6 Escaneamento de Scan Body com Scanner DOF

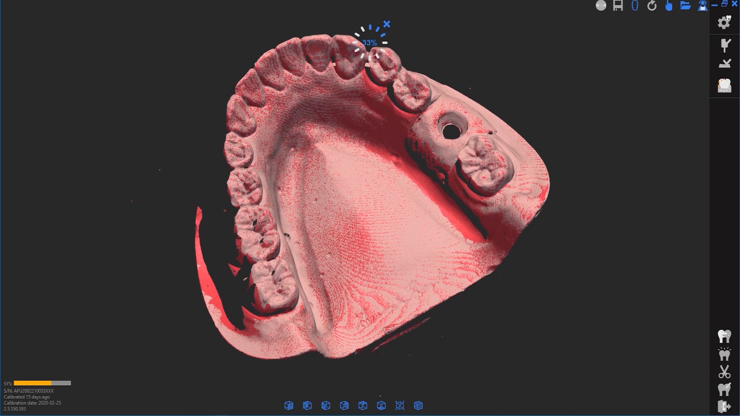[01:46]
Scan the base model again with the gingiva, if necessary.